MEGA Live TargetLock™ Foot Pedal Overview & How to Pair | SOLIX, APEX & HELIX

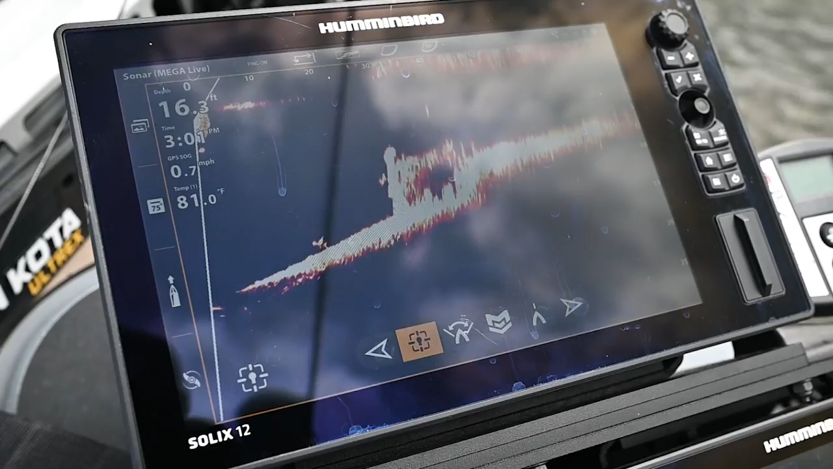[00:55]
On screen: water 81.0°F, speed 0.7 mph
No matter where the boat goes it's going to be locked onto that target.
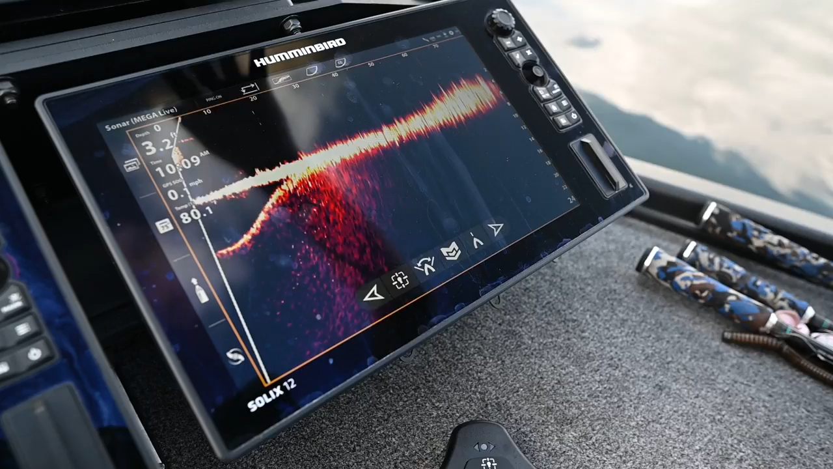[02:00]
All right so now we're going to show you how to pair the foot pedal with your Target Lock system on Solix and Apex and then also on Helix. All right now we're going to show you how we pair the foot pedal with the Target Lock through my Solix or Apex. I'm going to go to home.
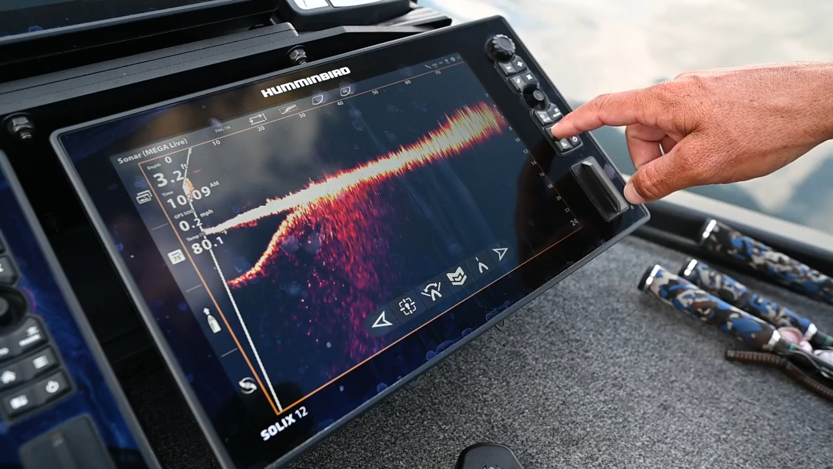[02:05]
I'm going to go to settings.
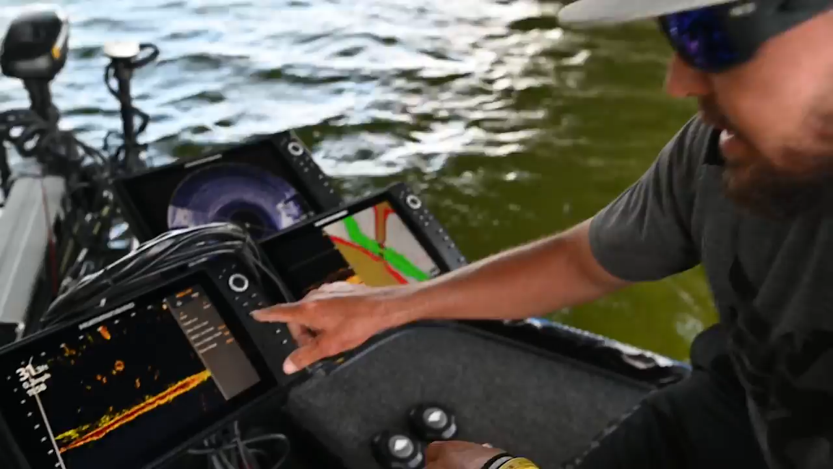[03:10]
I'm going to come down here and we're going to hit menu.
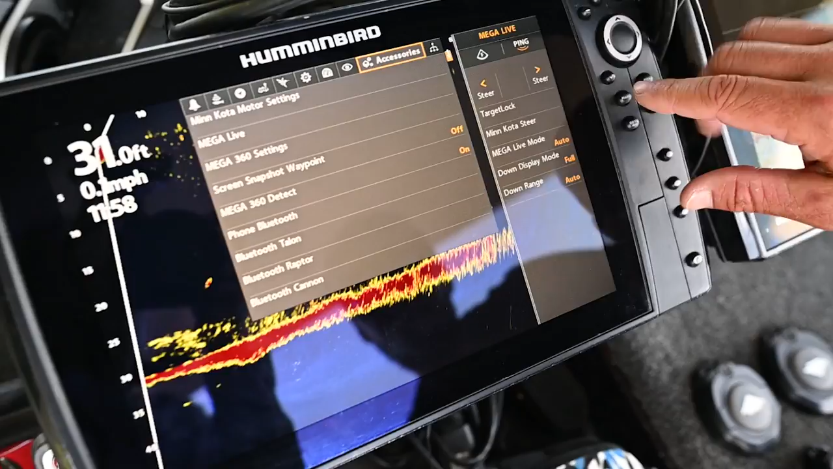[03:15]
We're going to hit menu again which is going to give you the full list and we're going to come across all the way to accessories.
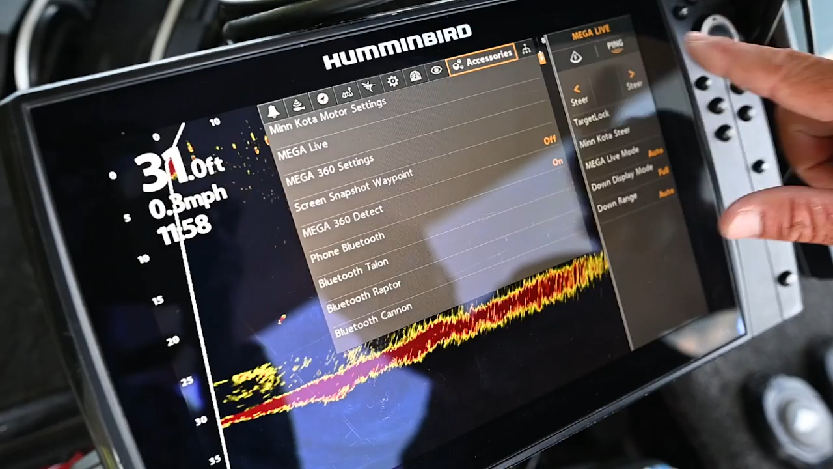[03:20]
On screen: speed 0.3 mph
So once we're on accessories we're going to move down to mega live which is going to give us all the mega live options. We're going to hit across on that and now we're going to work down to mega live installation right here.
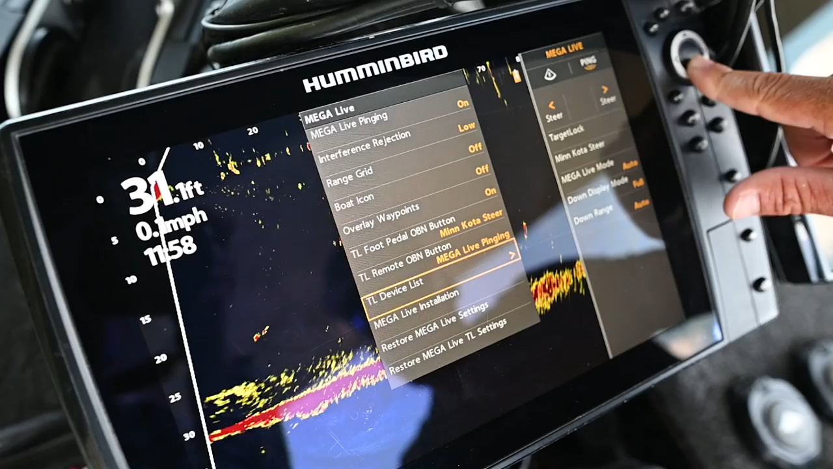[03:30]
Press across. So now we're going to come down to pair target lock foot pedal.
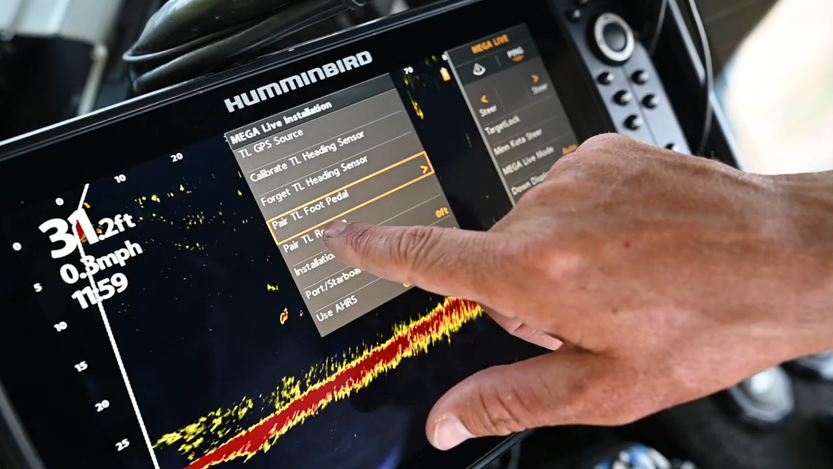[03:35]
We're going to go across and it's going to give you how to do it.
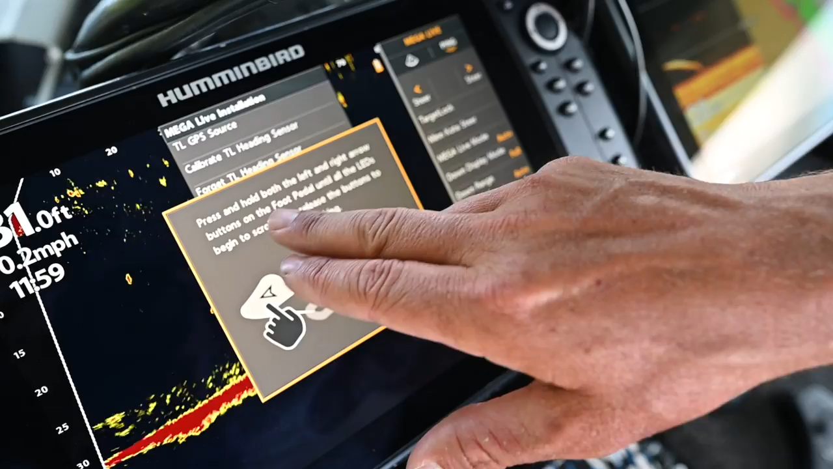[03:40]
Press and hold both left and right arrow buttons on the foot pedal.
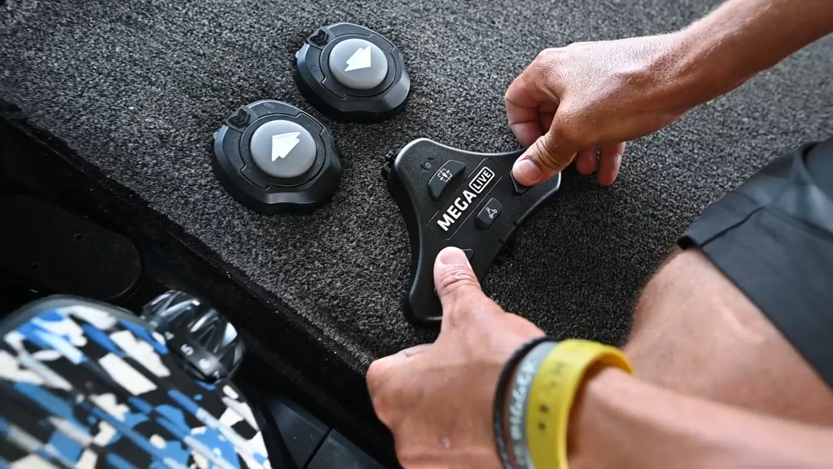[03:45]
Come down here we hold these in left and right and now this is going to be the bluetooth that's pairing.
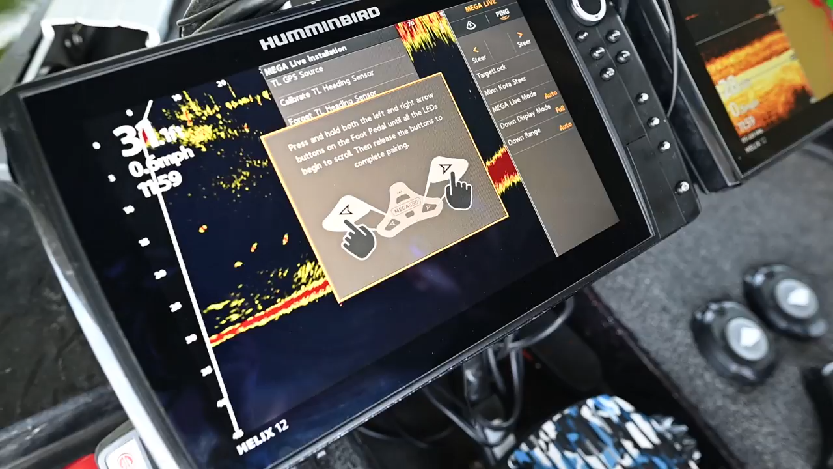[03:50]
On screen: speed 0.6 mph
I'm going to look up here and once it pairs it's going to tell us they're paired and ready to go.